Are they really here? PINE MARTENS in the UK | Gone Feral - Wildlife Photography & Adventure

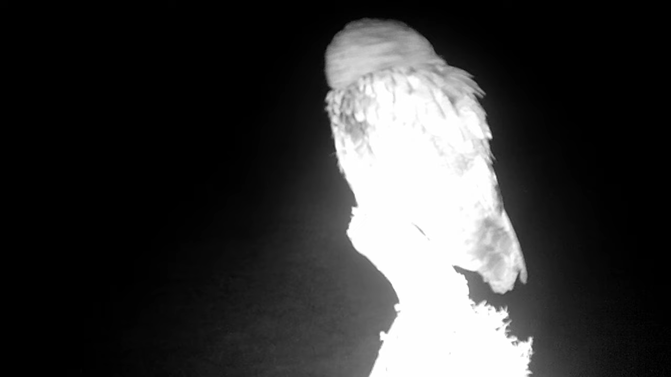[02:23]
bugger just a tawny owl some distant dark footage could be
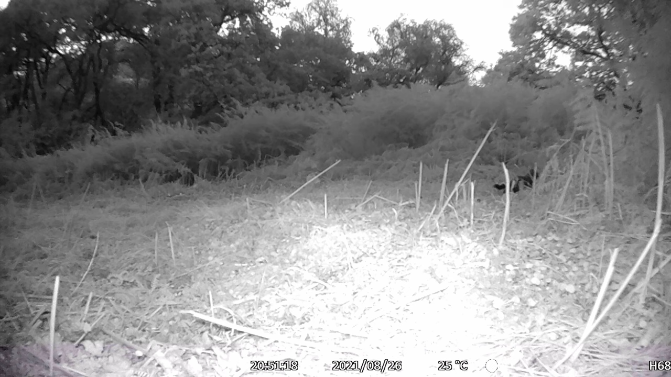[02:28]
pine martins but it's very uncertain this is a bit better but still
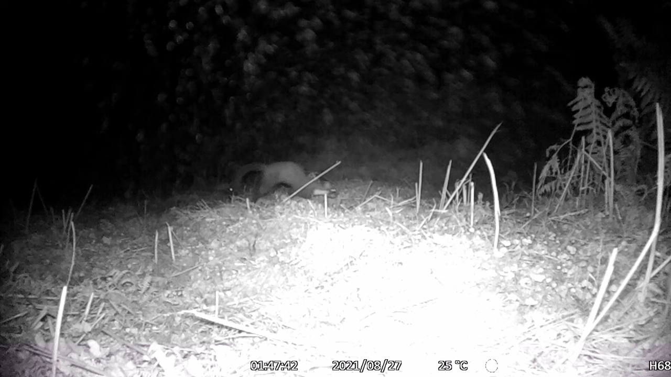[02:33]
it could just be a massive squirrel what
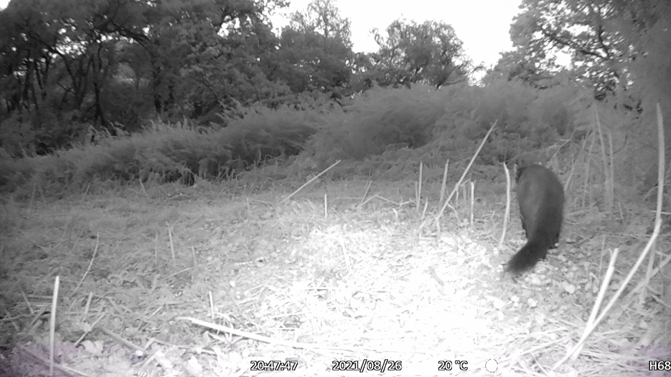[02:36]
we need is a well-lit close-up to be a hundred percent sure yeah